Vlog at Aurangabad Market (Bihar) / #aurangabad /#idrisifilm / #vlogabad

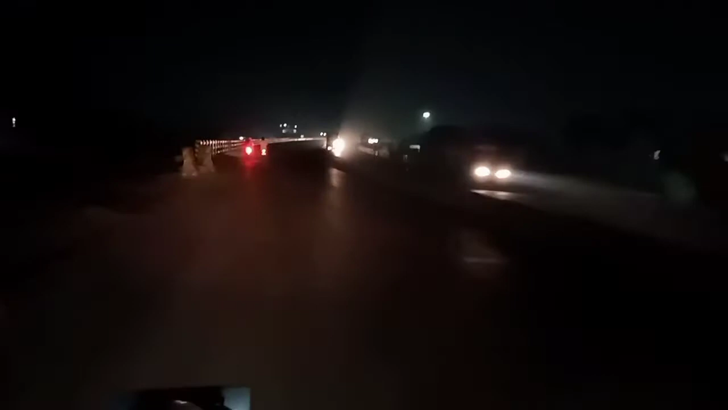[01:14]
अब यहां से शुरू होता है हमारा नाइट ट्रिप और चलिए जैसा जो भी कुछ रहेगा हम आपको सारी
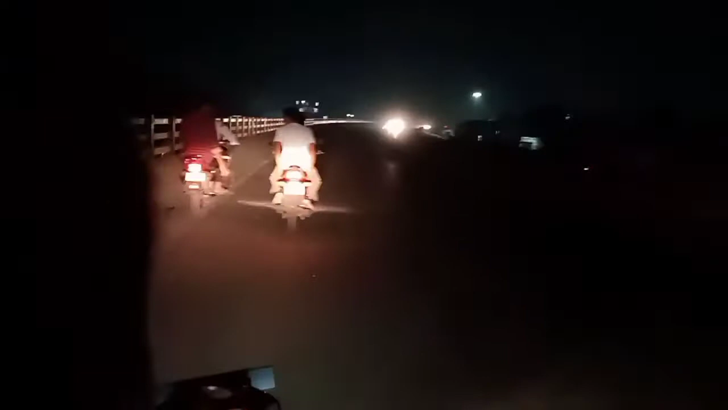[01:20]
इस चीज़ें दिखाते रहेंगे और जो भी कुछ है अभी तो हम रहे हैं और अंगाबाद के फ्लाइओवर
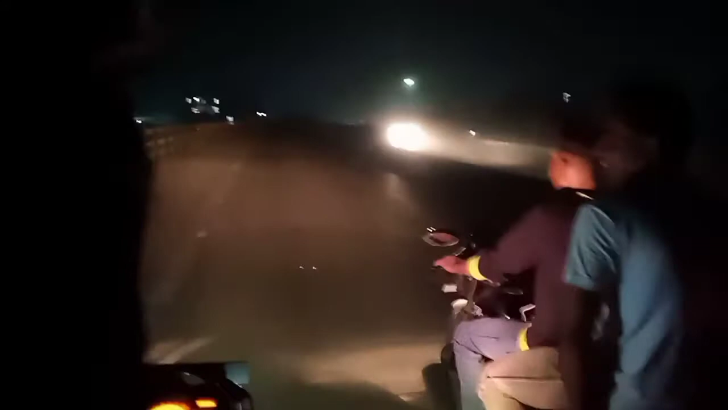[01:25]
पे और जाहिर है वह दोस्त लोग के देखें क्या होता है
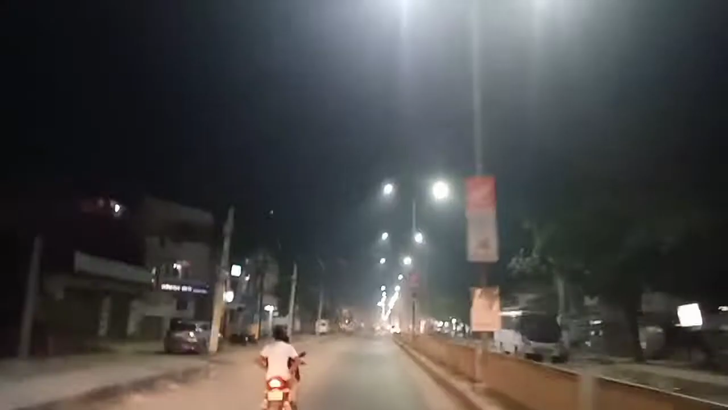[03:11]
बढ़ी होटेल है आंकर अ का यह है और यह बड़ी ऊप्ढल रोंगेठो ना,
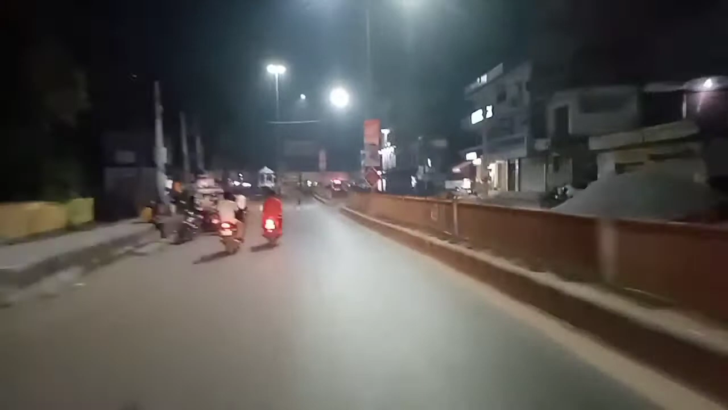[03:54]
था और चलिए देखते हैं अभी हम लोग पहुंच चुक है रमेश्चॉप
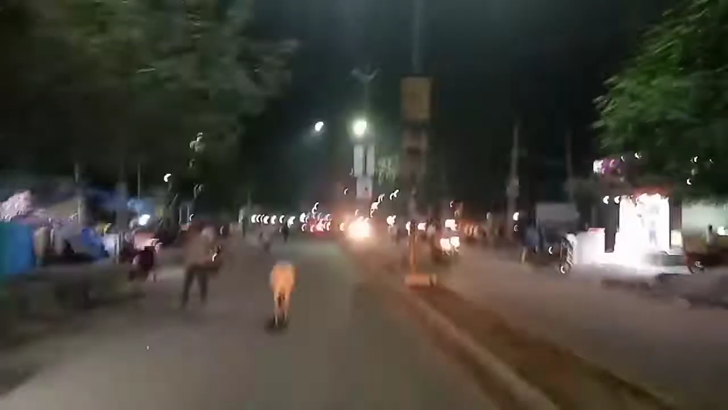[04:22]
दिखाता हूं चलिए फिर दिखाते हैं आपको सारी चीज़ें और
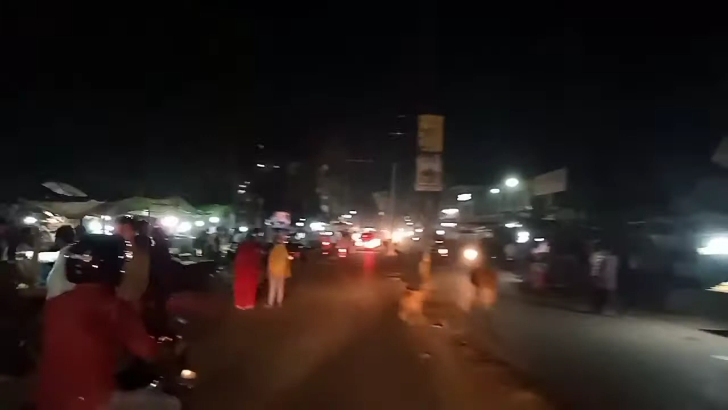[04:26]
भाई साथ यह सामने में दिखा आपका सब्जी मंडी और देख रहे हैं यार भीड अभी भी